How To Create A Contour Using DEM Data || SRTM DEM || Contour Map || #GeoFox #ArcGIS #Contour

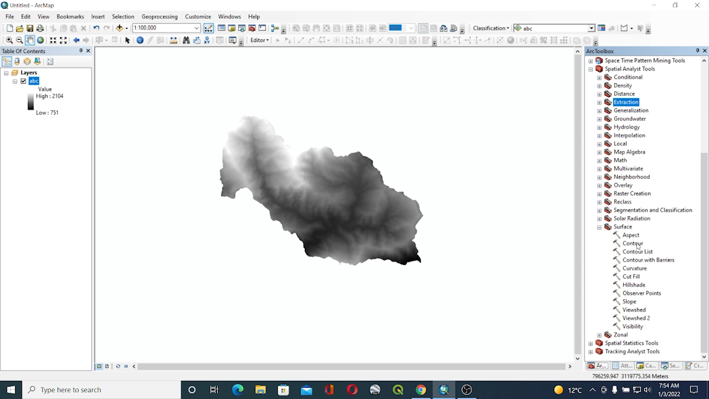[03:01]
control so double click on this and we'll get this type of box and i'll be using the input feature as input rush rates abc and i'll save this uh in the same folder as contour
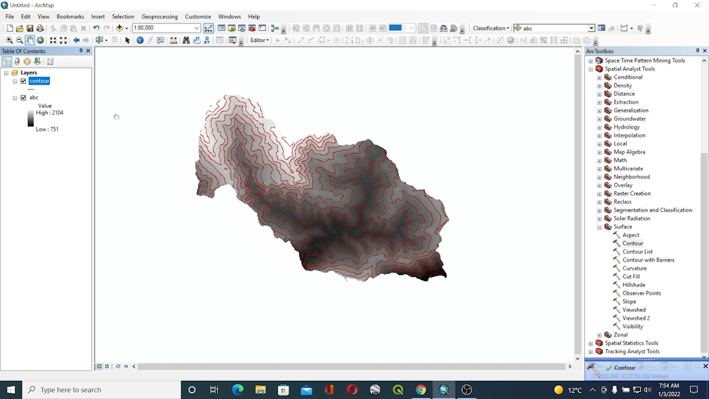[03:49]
then maybe we didn't need this background theme so i'll be removing this theme and after that we'll go to control and then properties